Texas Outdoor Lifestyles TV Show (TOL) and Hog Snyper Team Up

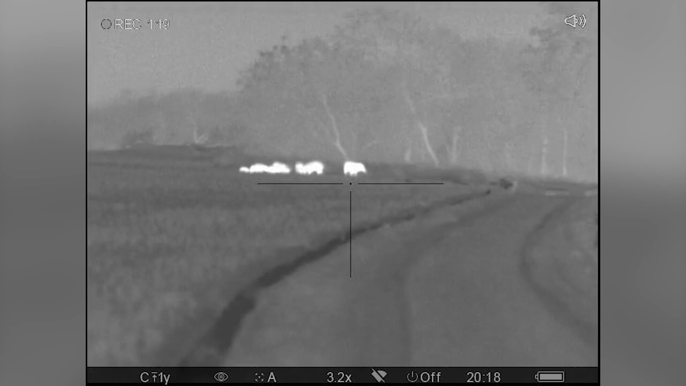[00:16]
All right, so what's taking place right now? We're going through this little
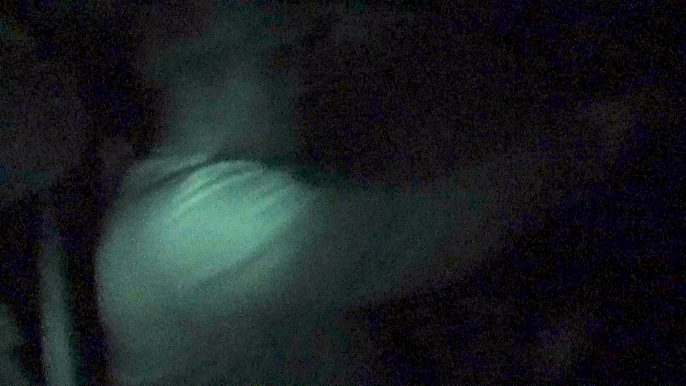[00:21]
bypass here from one land plot to another.
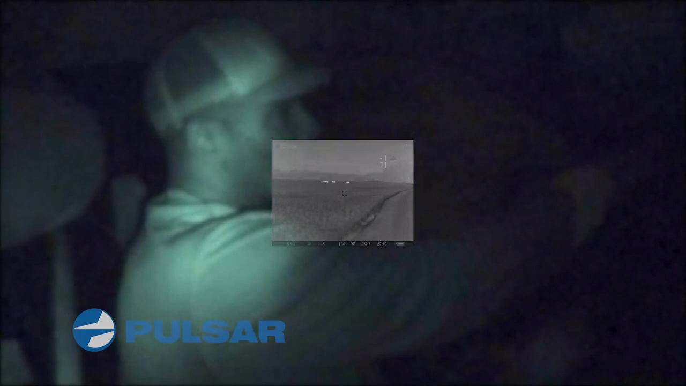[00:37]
and it's been hit pretty bad by deer, nil guy, and hog.
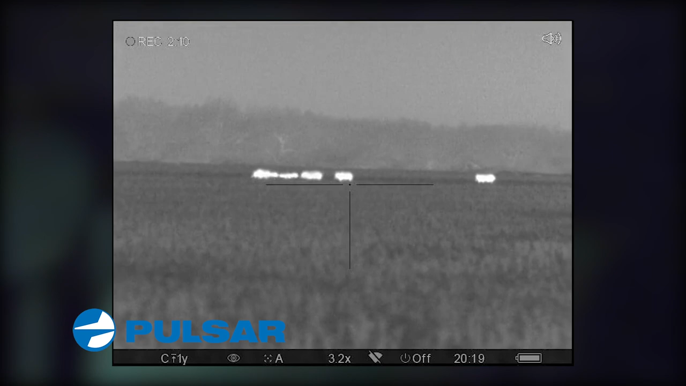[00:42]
This is the field that had 10 acres destroyed overnight.
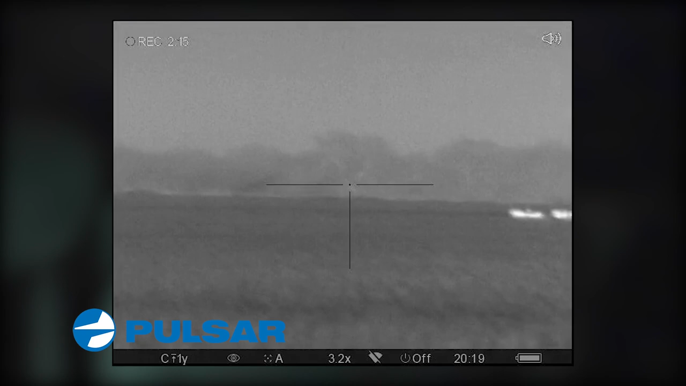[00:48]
So the landowners are pretty upset,
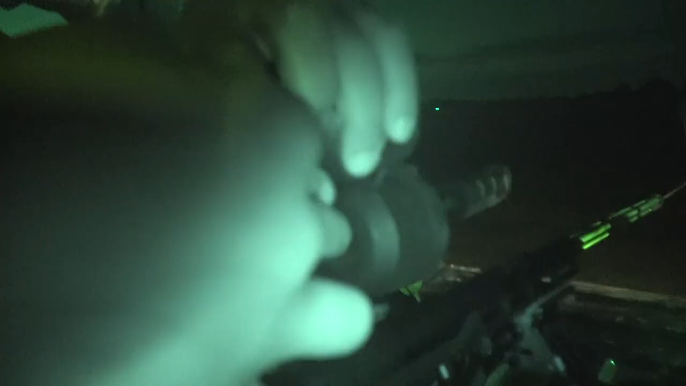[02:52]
Okay, what are you attaching here? This is an IR illuminator.
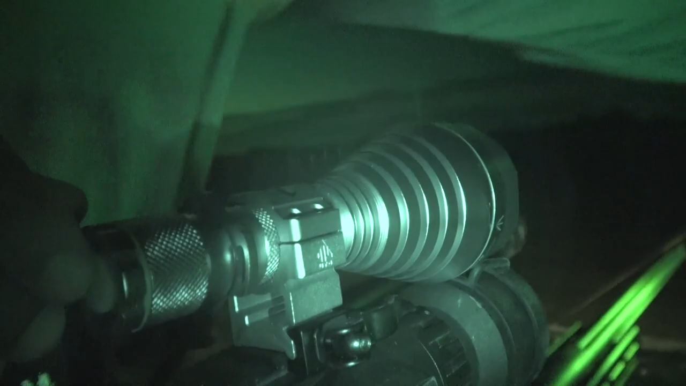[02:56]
This shoots off an infrared light that
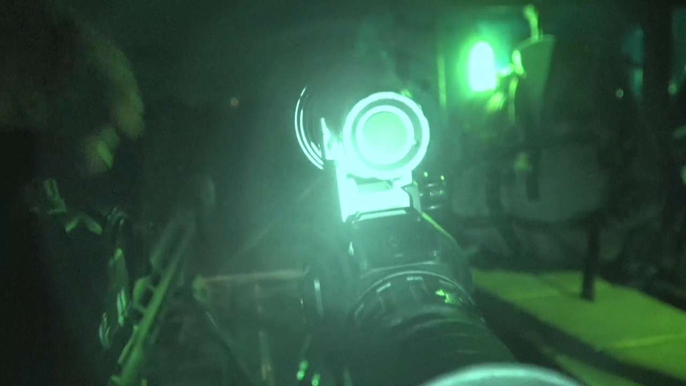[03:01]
helps illuminate the IR capability, but without alerting the animals.
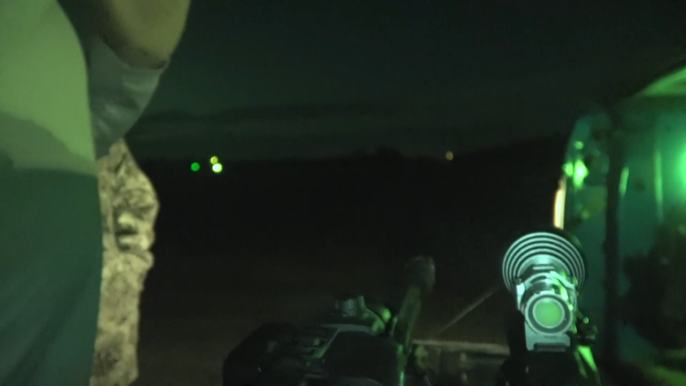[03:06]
Now, if the IR illuminator is really big,
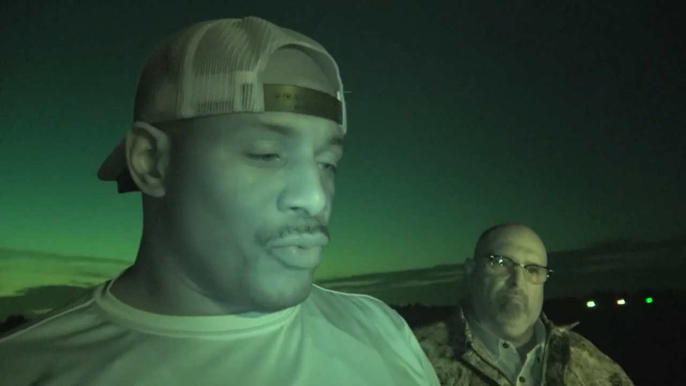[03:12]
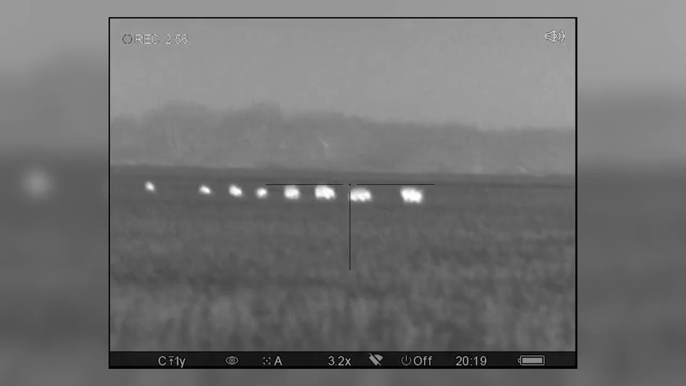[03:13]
hogs can actually see it to a certain extent.
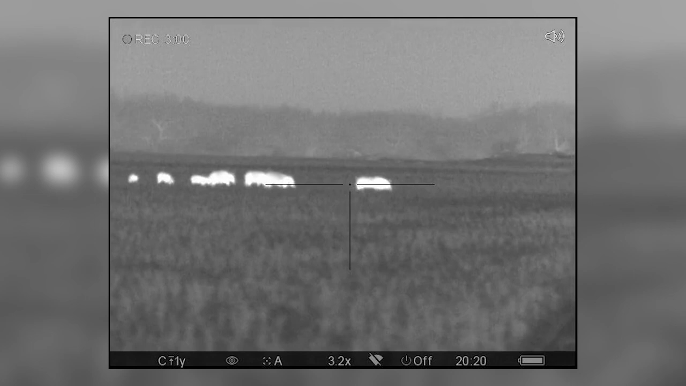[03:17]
It's a fine mix in trying to find the right amount of IR to actually use.
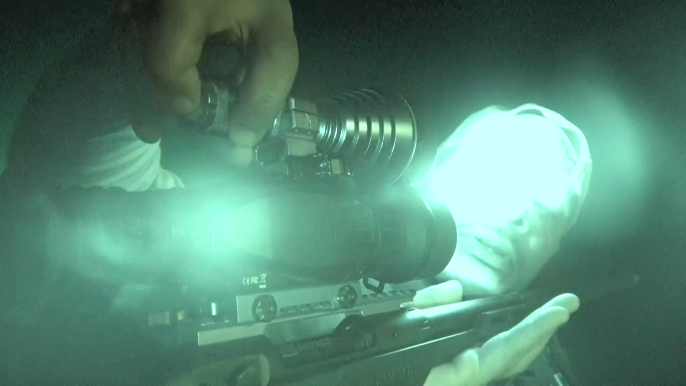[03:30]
Okay, it should brighten up now.
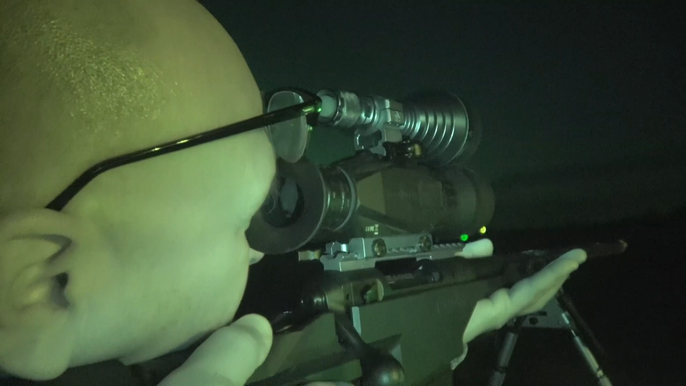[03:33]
Oh my goodness, like daytime.
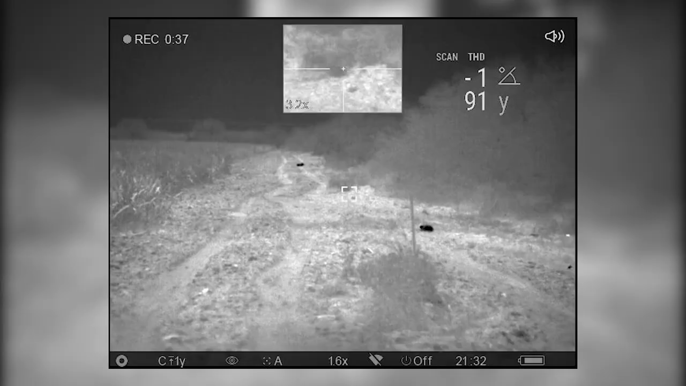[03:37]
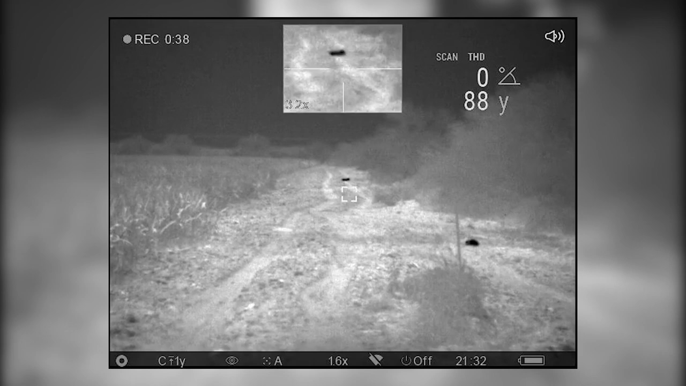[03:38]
So what I'll do now, I'm going to show you what it looks like with thermal.
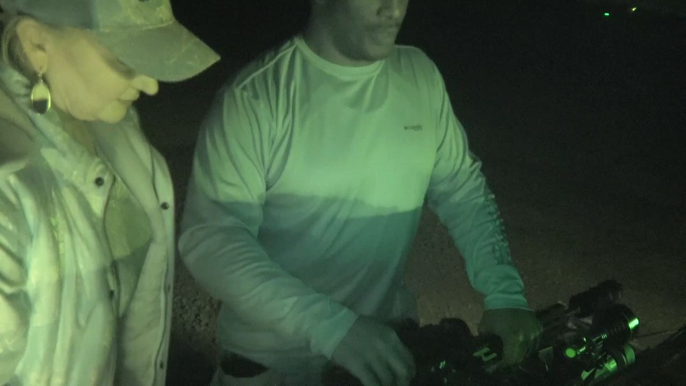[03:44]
Now, the way thermal works, it picks up the heat signature, okay? So that goes for anything, the ground,
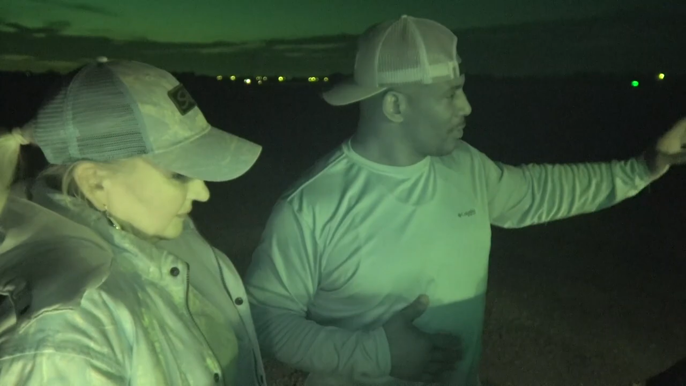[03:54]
the grass,
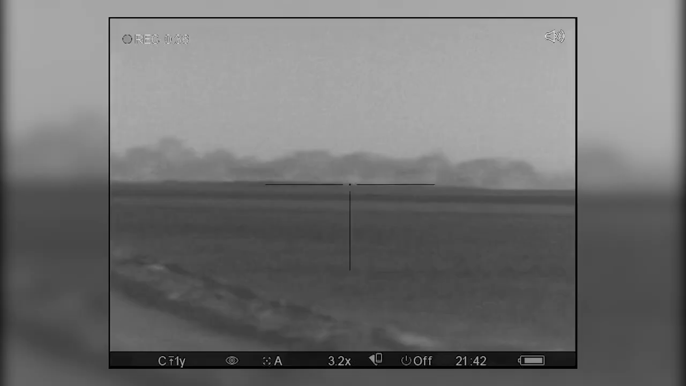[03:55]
the metal rods, everything puts off some type of heat.
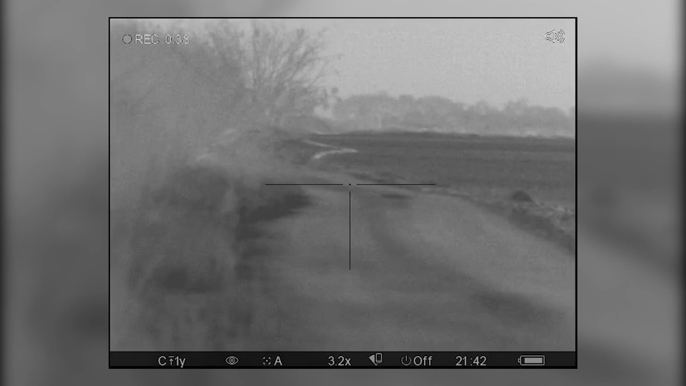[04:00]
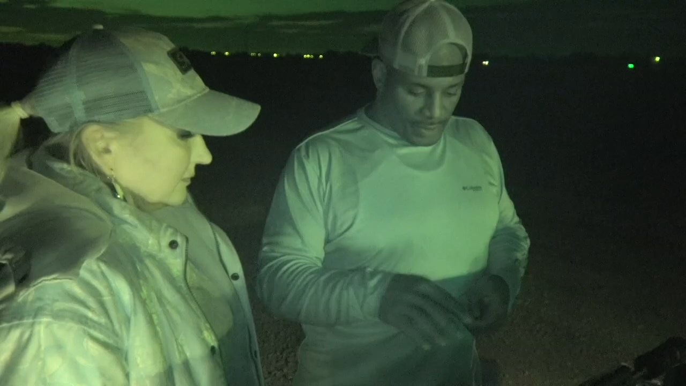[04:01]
Mm-hmm. This scope takes in that picture, that heat picture, and draws it out into basically a video photo.
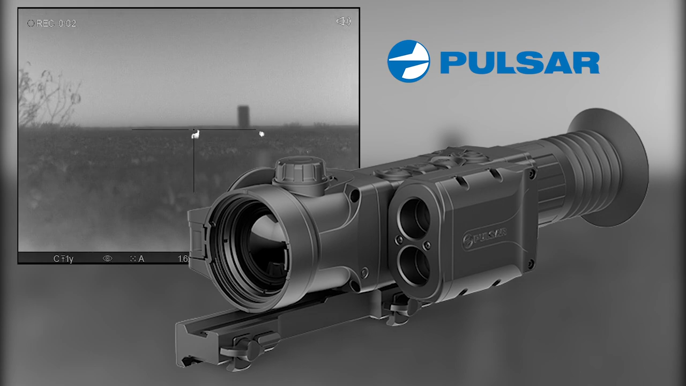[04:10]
So you get to see the actual heat signature of what's going on.